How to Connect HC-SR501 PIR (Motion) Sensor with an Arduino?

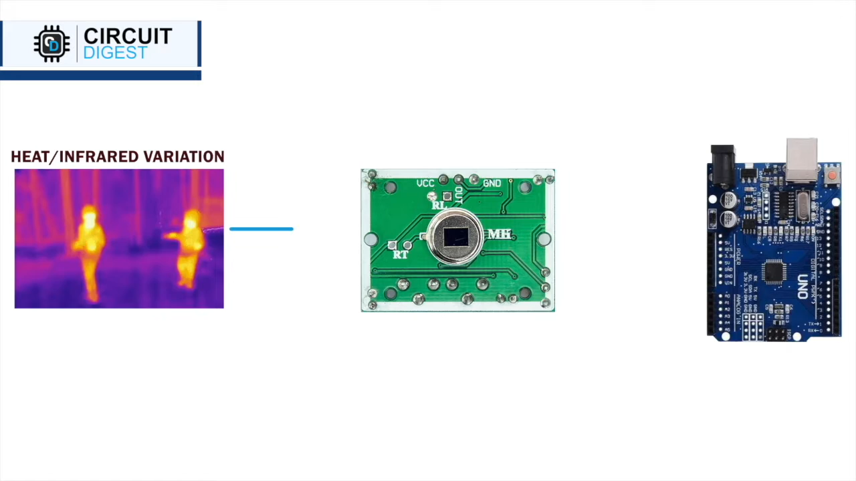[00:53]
These pulses are then processed to trigger an output signal which we can use to detect motion in our Arduino project. On the back side, we have lots of components.